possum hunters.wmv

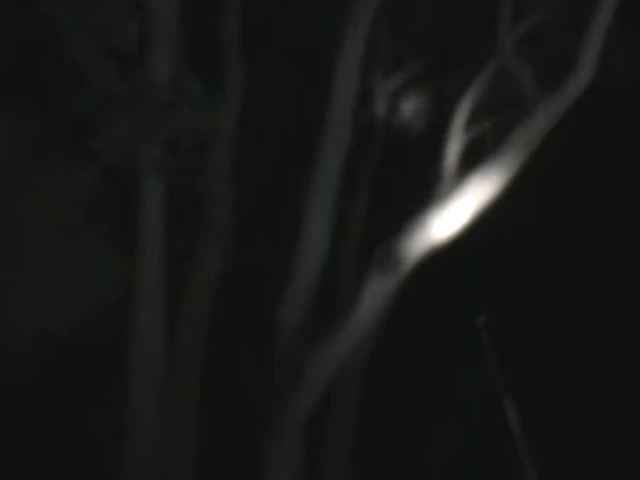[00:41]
Mike, come out and go. Where's that other one go?
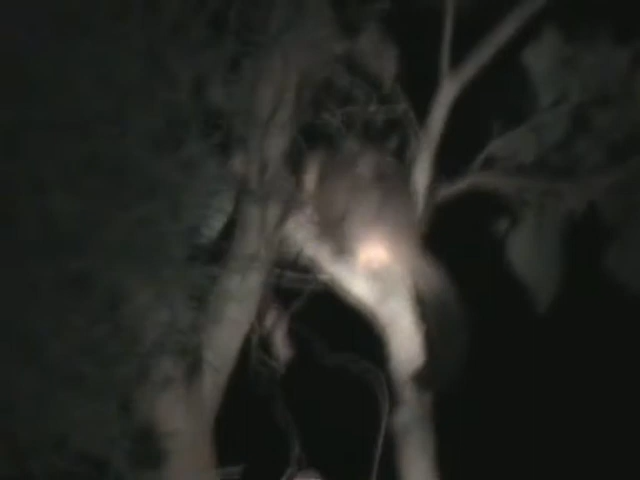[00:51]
I got it. Coming down, coming down.
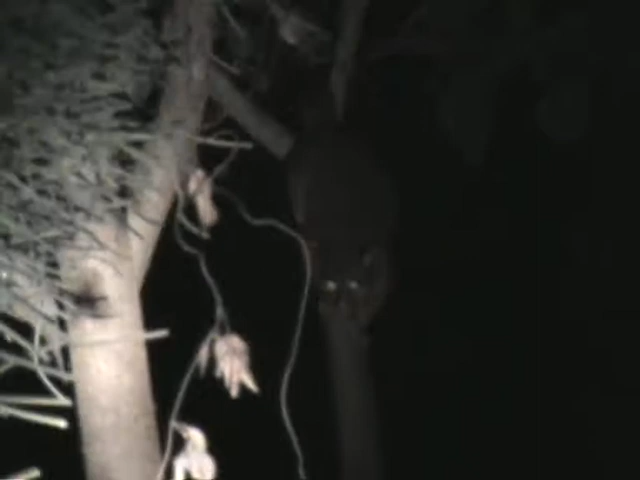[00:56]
Get some food, get some food. It's running.
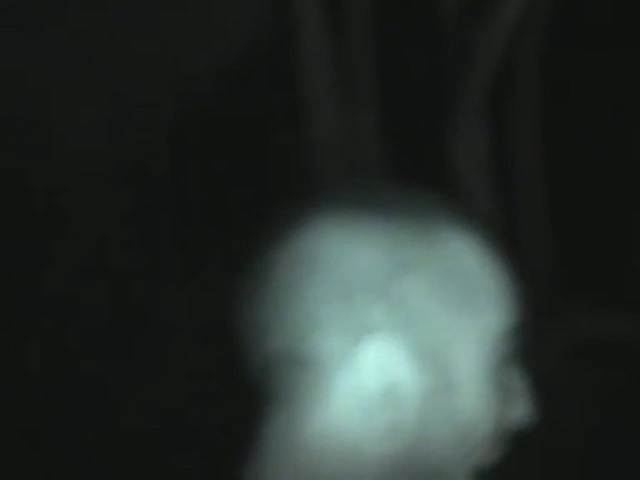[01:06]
Come here and go. Where's that other one go? Come on, Bobby.